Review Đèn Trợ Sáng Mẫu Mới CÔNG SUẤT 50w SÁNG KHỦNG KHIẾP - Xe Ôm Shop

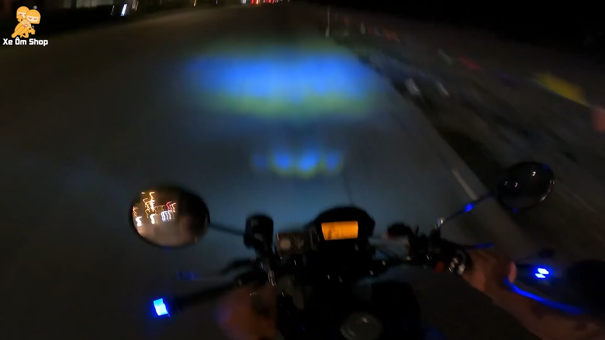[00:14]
bật đèn lên, các bạn thấy không, nó rực rỡ lên liền lại các bạn đi, qua cái đường tối rồi các bạn đắt nó đi, đó,
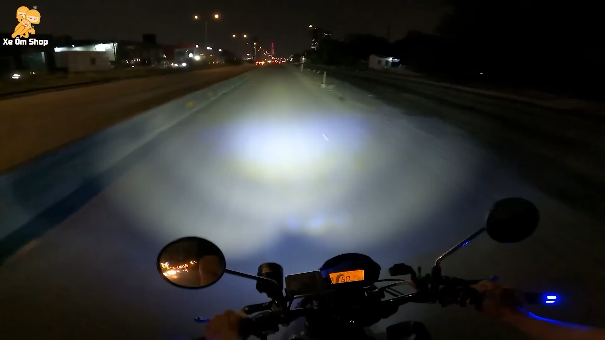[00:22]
này bật lên đi Thì bây giờ mình sẽ test cái ánh sáng có cái len vàng, gắn cái len vàng vào, giày đủ chơi chưa,
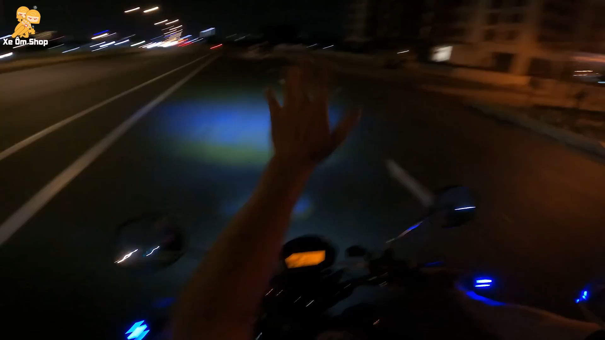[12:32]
những video hấp dẫn không thấy nó sáng đâu chứ thực tế mình nhìn là anh thấy cái này cũng nha đủ để hỗ trợ các bạn đi khoảng 90 kmh 90 tới 100 kmh là đủ để các bạn thấy đằng trước nó đang có chuyện gì xảy ra nghĩa là có ổ gà đó đây là mình thôi nè thấy đậu gà này thân lại tự nhiên khi mình nó mét mà không cân nhắc được thì mình sẽ nói về tốc độ cho nó dễ ha đây bật lên để lạnh sáng của nó nè tắt nó xác định Ví dụ cái đường hay nhỏ mà đằng
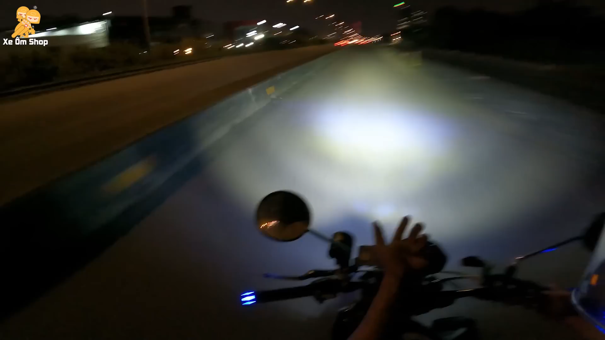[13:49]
chơi gì nữa các bạn ánh sáng như này mà còn chơi gì nữa đúng không thì cái này là cũng vừa thôi nó cũng không có phải quá xa chối mất người đối diện thì tầm này là đường này các bạn đem các bạn để tầm này là ok thì nó là trợ sáng mà các bạn nó là trợ sáng này dành cho chiếu xa để các bạn đi tốc độ cao nó không thể nào mà nó nó có mặt cắt như đèn đi cầu được hôm nào mình sẽ review cái đèn đi cầu mạnh công suất cao để các bạn hỗ trợ cho công việc mà đi trong phố dù những đường này các bạn bật lên thì không sợ người ta chối thì bây giờ mình sẽ sẽ test cái ánh sáng có cái lên vàng gắn lên vàng vào đây đó
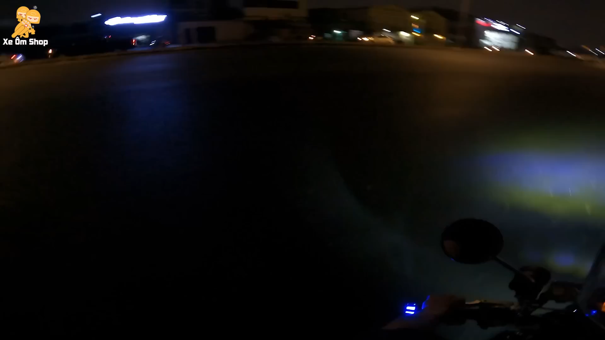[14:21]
thì khi gắn lên vàng vào cái cường độ sáng nó sẽ giảm xuống chút xíu nhưng bù lại nó sẽ có một cái màu vàng rất là vàng ở dưới đường đây nó sẽ làm cái màu vàng sẽ cập xuống trước cho bạn về thấy nè thì cái màu vàng này nó giúp các bạn gì đi đi xương mù đi đường mưa thì nó sẽ bấm đường Còn nếu các bạn để màu trắng như thế này cũng ngã vàng nha nhưng mà nó vẫn là màu sáng trắng thì mở ra thấy nó trắng tinh nè Tại vì mình mới có màu vàng rất là vàng rất là gắt cái màu vàng thì mở ra thấy là màu trắng nhưng nếu mà so với cái đèn Kenzo mà nó màu trắng thì các bạn sẽ thấy cái này nó màu
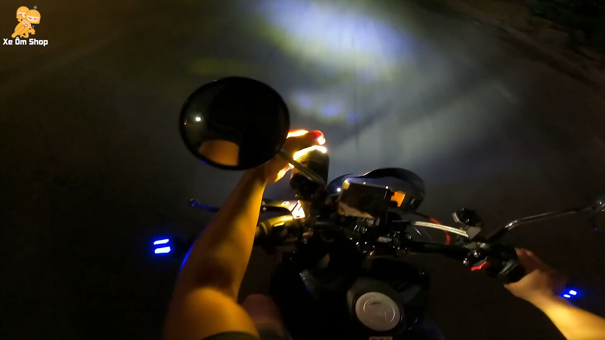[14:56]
vàng bây giờ mình sẽ chụp cái này bạn vào cho bạn hình dung ở khi đường sương mù quá đường mưa hay là đường nó bị ướt thì các bạn sẽ chụp cái này vào nó sẽ sôi được đường ha
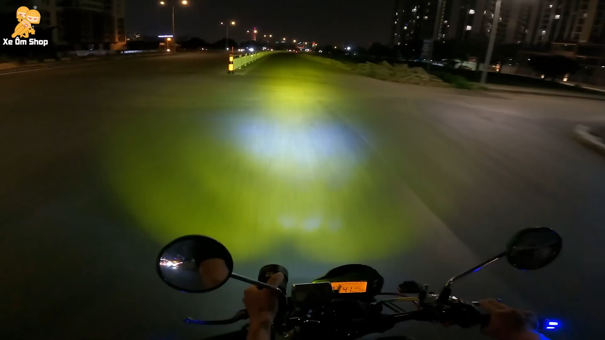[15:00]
sáng về có gì đâu chơi các bạn sáng giờ hơi bị vết luôn hơi bị đỉnh luôn cái đèn này mà các bạn dùng để vaccine sinh đường nó là tuyệt vời luôn á do cái này mình chưa lắp tắt vaccine và bữa đó lắp thì mình sẽ review lại bây giờ vaccine thì mình cứ pha cốt nhanh thôi đó và có nhanh vậy đó dài đủ chơi chưa quá là ngon luôn Ok các bạn thì đó là độ sáng thực tế của đèn x40 công công suất là